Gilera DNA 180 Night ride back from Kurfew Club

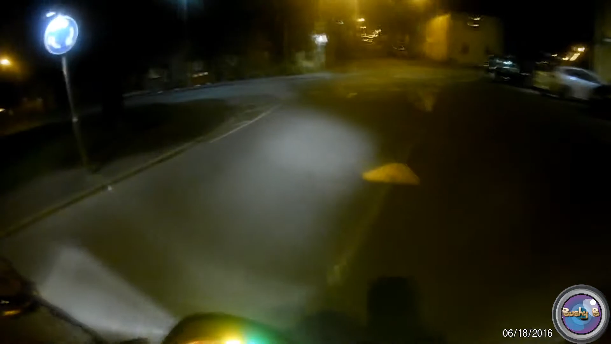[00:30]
Right, hello guys and welcome back. Here I am on the evening run back. I've cleaned the visor, but I put some new smears on it, but generally it is better.
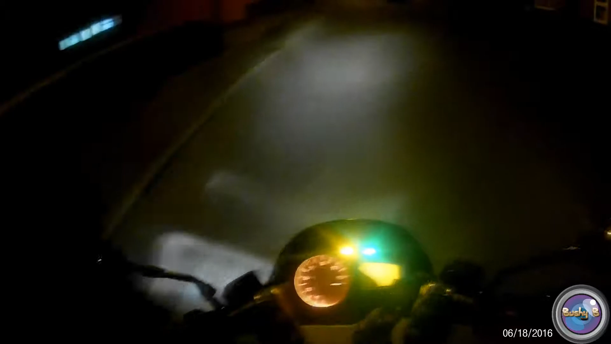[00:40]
It's a little bit cooler now and I'm going for fuel, I've remembered. So I'll get some fuel, at least it'll be a lot quieter on the road now.
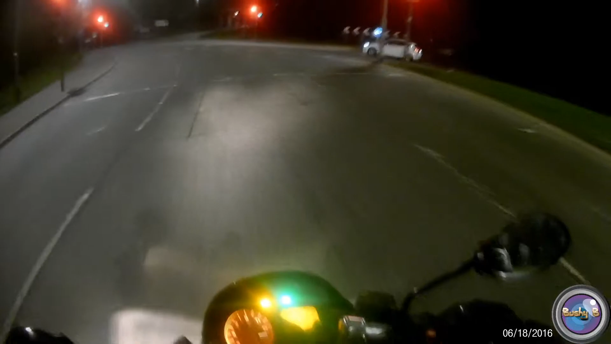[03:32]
They should just turn them off. Look, there's like one car and they stopped the whole fucking flow for one person.
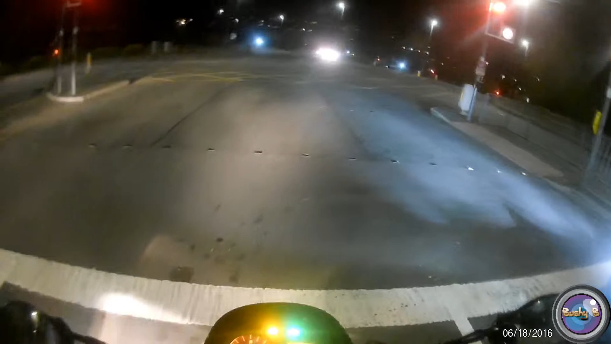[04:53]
I can pay on a card normally. That's my idea, that's the plan. can't believe the total lack of 24-hour garages. There's got to be one down there somewhere. Like I said, there's a petrol station. Asda.
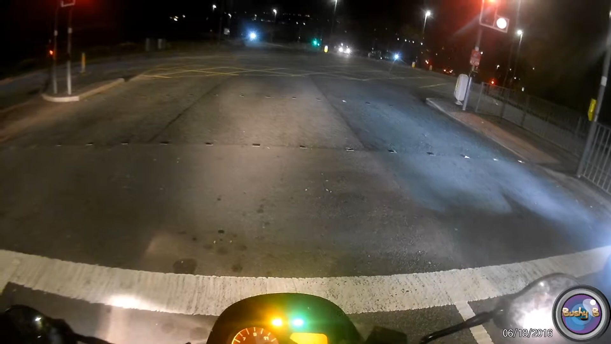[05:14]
These lights take for fucking days.
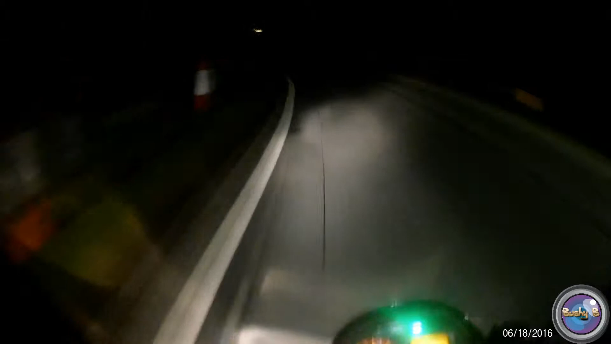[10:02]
Ooh, we're going into the fucking crazy darkness. when my recording comes out, I'll be in this pictures of darkness. The darkness of pitchness.
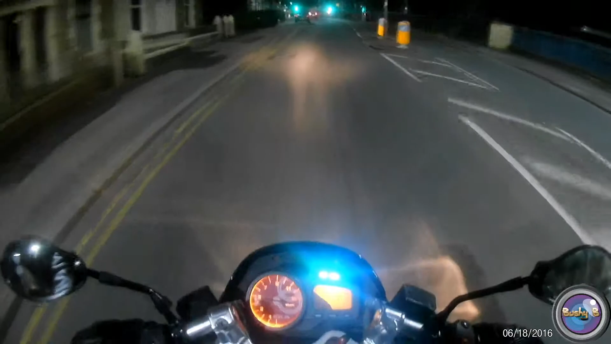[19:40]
It was about a millimetre everywhere to spare. I think I squeezed it free. Oh, I've got to have lost my phone thing now. I think my bees are more public. Just scared me in the corner of my eye. Look at all this traffic. It's everywhere.
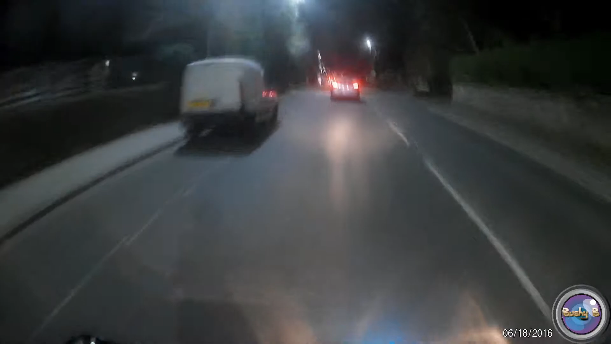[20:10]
Sigh through all this, look.
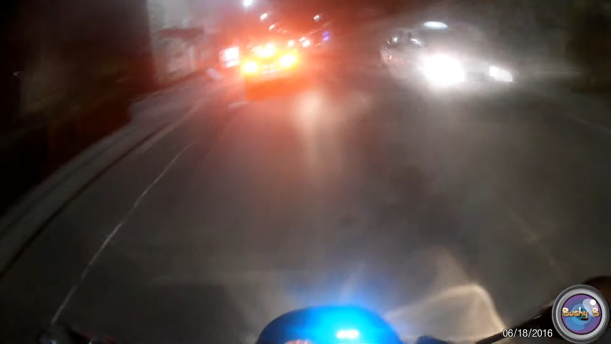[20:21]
is a lot, loads. Look at it. 1, 2, 3, 4, 5, 6, 7, 8, 9, 10, 12 cars, something like that. 12 cars.
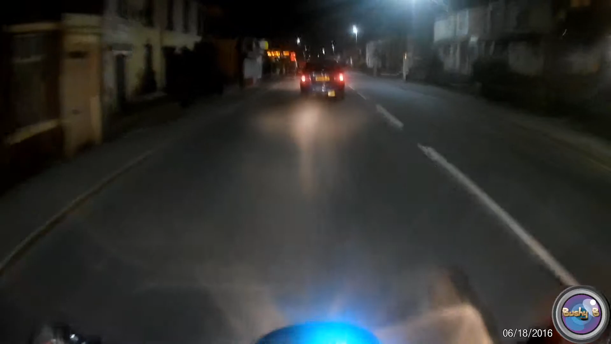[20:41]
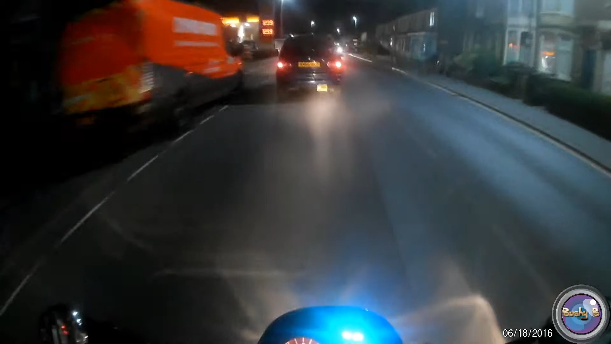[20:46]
Taxis scare me though. Taxi filtering. I'm gonna get home, I've got my Mackies. It was the only choice, guys.